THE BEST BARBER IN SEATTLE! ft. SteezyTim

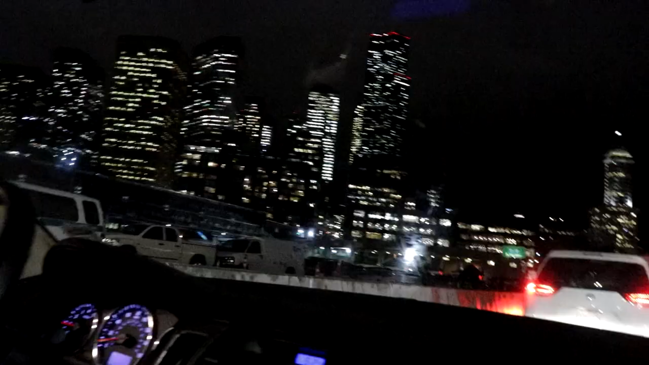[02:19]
Wow, this city looks nice right here, dude. Starbucks is Seattle. What? Oh, snap.
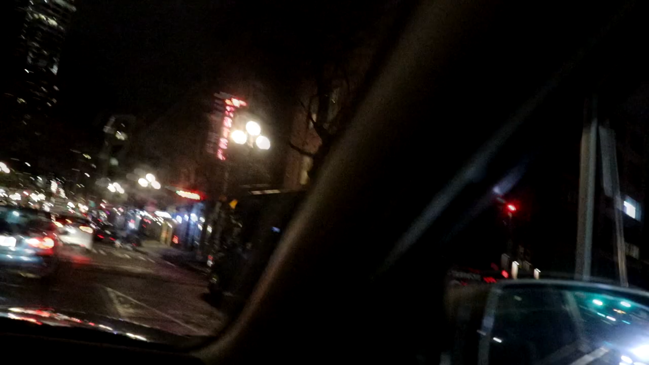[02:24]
What? Bro, Hassan getting... That? Oh, Hassan knows Starbucks, he loves that. Go. I mean, look at those this lights, bud.
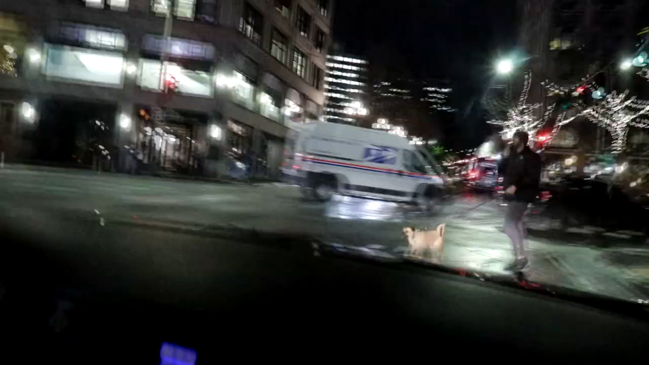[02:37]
Oh, the little doggy. Oh, the doggy.